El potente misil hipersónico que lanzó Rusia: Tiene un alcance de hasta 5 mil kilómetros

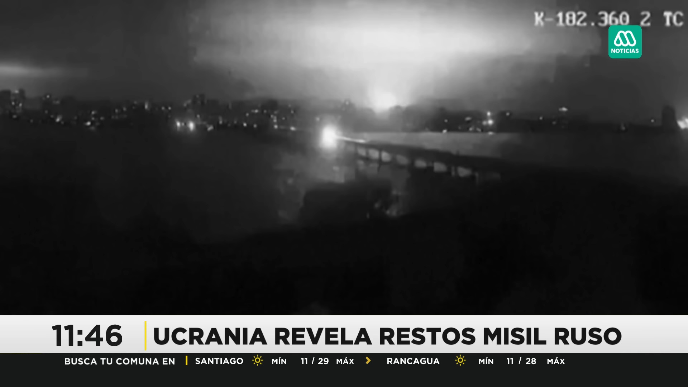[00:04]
Mira lo que han mostrado esta mañana los restos del nuevo misil balístico y persónico. Aquí está en el momento en que impacta en Ucrania y que fue lanzado por los rusos y que pactó una instalación militar en la región de Dnipro el viernes.